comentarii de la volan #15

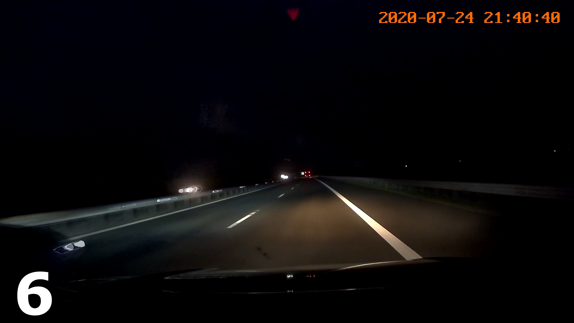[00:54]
Aici m-a depășit. A, nu, m-a depășit și uitați-vă, deci a depășit, a trecut bandă și a pus frână. Adică n-a putut să ia piciorul de accelerație. Acum trece pe banda a doua din nou, ajunge în dreptul tirului sau autobuzului și pune frână iar. Nu există logică pentru așa ceva. Pur și simplu omul e prost.
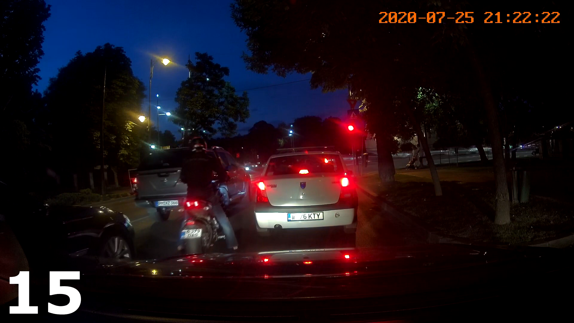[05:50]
Aici sunt doi motocicliști foarte, foarte jigoși. Deci primul și al doilea. Al doilea asta avea număr DJ.
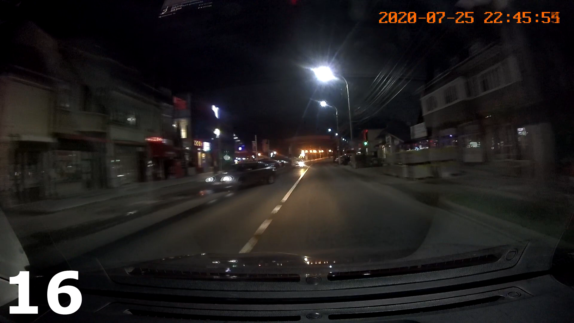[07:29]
Așa s-a gândit idiotul ăsta. Nu trebuie să aprindă luminile când apare mașina, trebuie să iasă întâi în DN. Aici, hop.